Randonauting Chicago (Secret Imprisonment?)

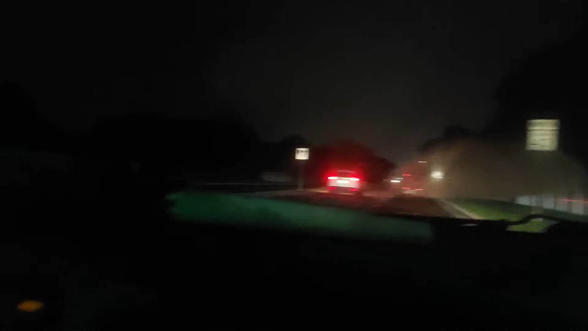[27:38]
See how bad those LED lights are on this car? That's insane to me, dude. Like, I hate that. It's like you got a freaking spotlight on you, bro. Yeah, always. Dude, they redid this see the street we're on? Bro, they redid this street 10 years ago, and see how shitty it feels? They're redoing it again, bro.